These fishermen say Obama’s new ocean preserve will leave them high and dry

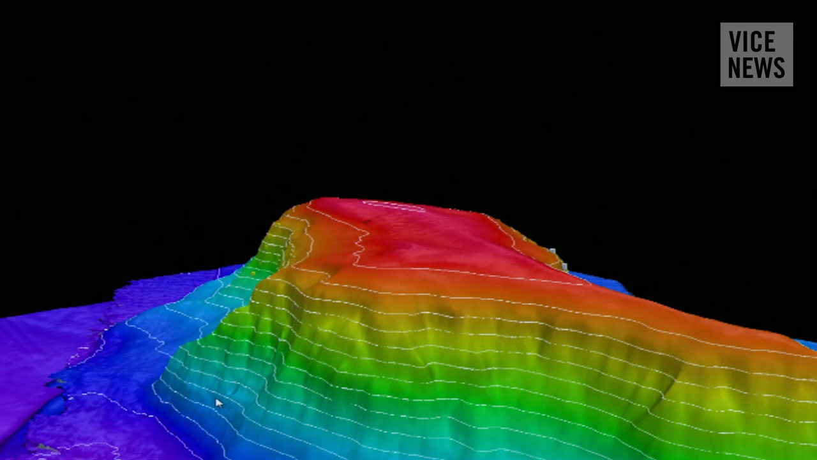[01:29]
combined with the undersea mountains that are the highest east of the Rockies.